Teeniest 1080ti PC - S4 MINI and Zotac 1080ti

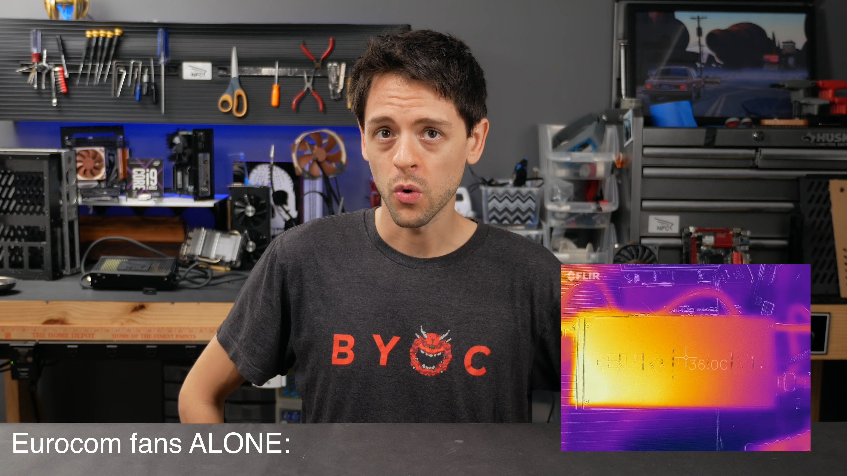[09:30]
Although the S4 mini can vent better than any chassis well above its size class, the 1080Ti is a very hot card and would benefit from extra fan flow. I spent almost 80 hours on pure thermal testing.